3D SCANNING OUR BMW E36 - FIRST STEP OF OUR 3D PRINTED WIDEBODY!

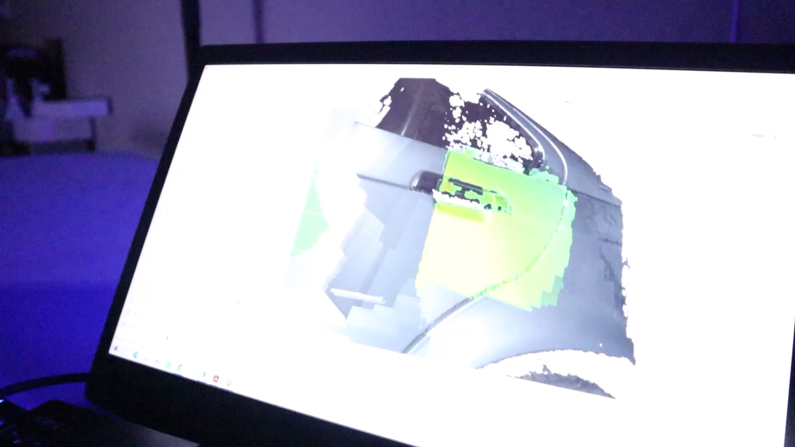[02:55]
the computer which the scanner is hooked up to will then start piecing the pieces
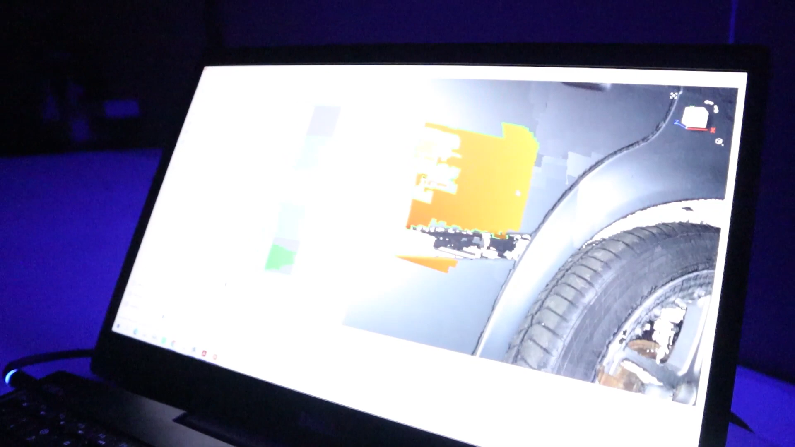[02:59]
together and once vaughan is completely done with the scan he'll be able